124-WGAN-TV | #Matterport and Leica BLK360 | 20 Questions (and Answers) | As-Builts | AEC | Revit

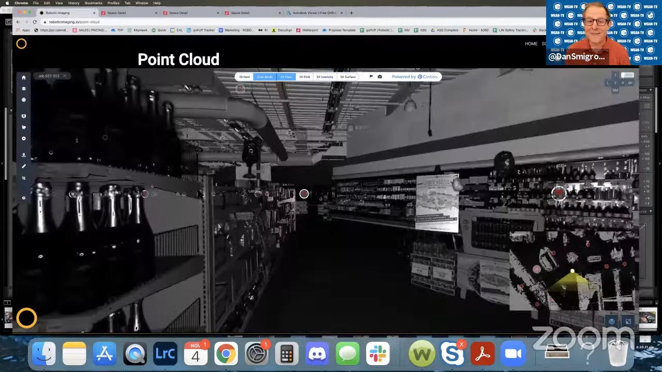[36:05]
deliverable is to the uh even the showing us a point cloud and and um
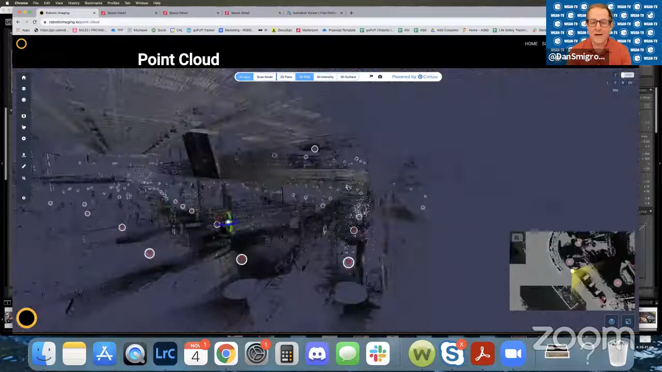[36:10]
right and so this is like this is that raw like data um it's much
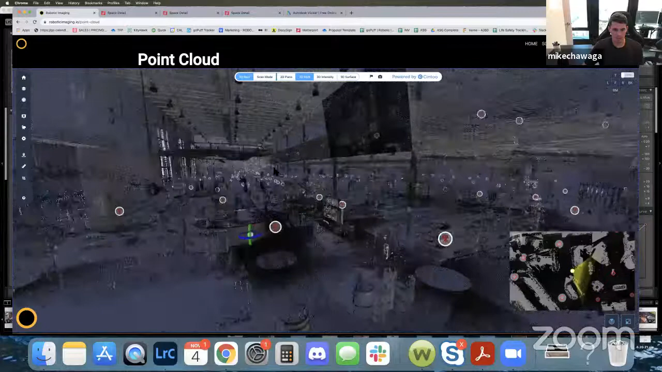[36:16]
more valuable um you know as you can see here for like lighting fixtures and locations
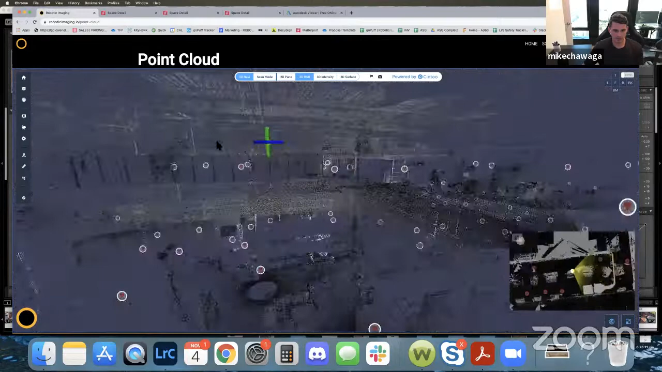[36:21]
um i'll let this render for a second but um but this is that that raw information that like makes the design and planning process very certain there's no like ifs um there's no six inch difference in some situations um uh so this is this is the process that um so unifying this point cloud and what's called point cloud registration um is what we do after we get off site we load this uh matterport data
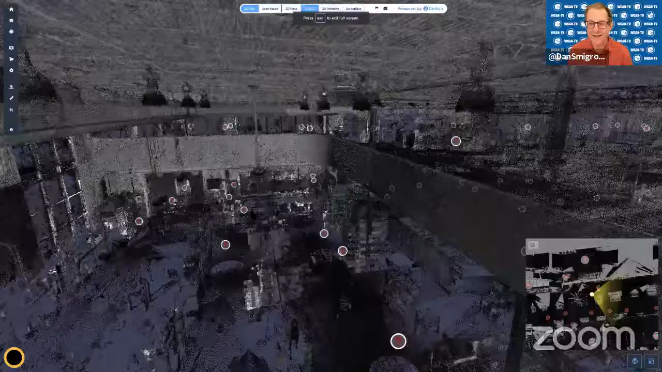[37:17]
has been processed yeah so
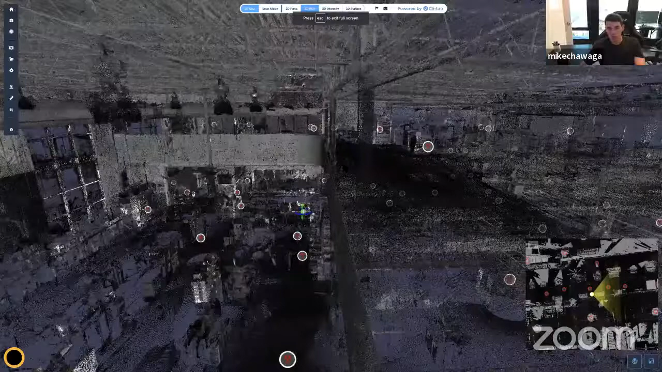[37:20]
um so the matterport workflow uh to generate the point cloud you know looks like this where you you know buy this matter pack yes
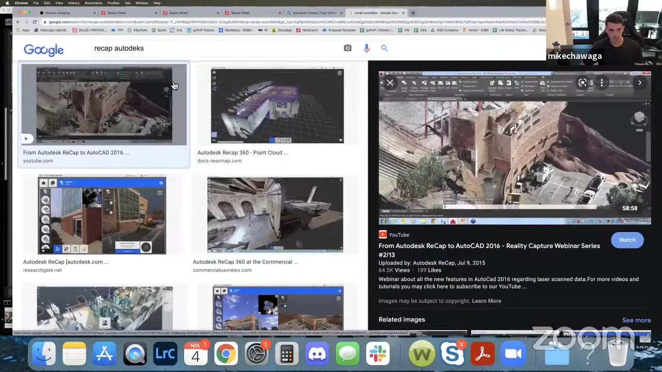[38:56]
in you know here's the program sorry dan let me see if that's okay um so that's like you could think of autodesk recap right here if you look closely this is um this is like how the raw data uh information comes in and then hang on i'm going a little bit fast for me mike so you're in autodesk recap a software program that enables you to import a xyz file